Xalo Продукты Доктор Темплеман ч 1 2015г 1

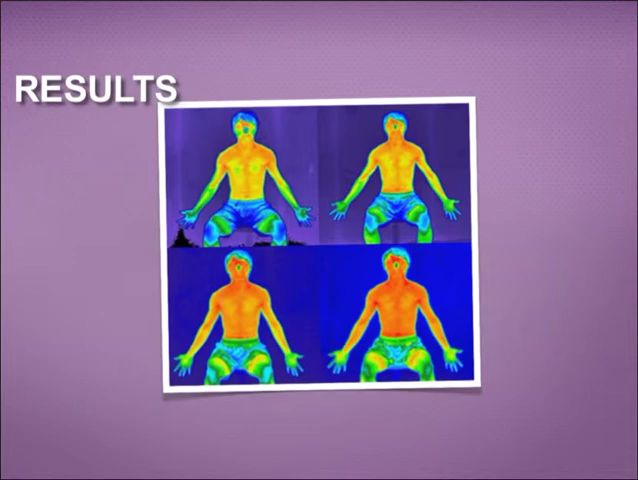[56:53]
Они увеличивают, ускоряют циркуляцию крови. Green is cold and red is hot. Зеленый цвет отвечает за ощущение прохлады, холодное, и красный,